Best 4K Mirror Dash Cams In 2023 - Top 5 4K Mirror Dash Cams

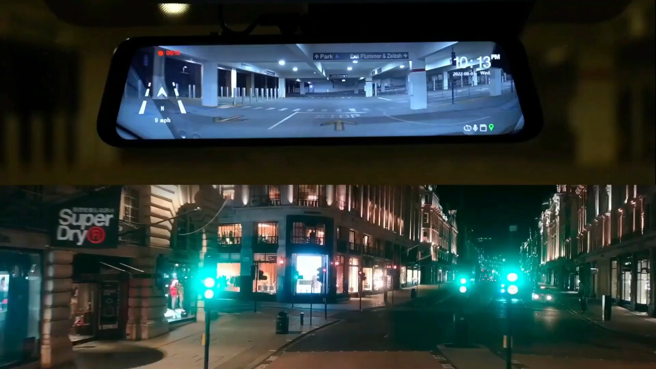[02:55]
Both front and rear cameras feature WDR-HDR technology to capture clear,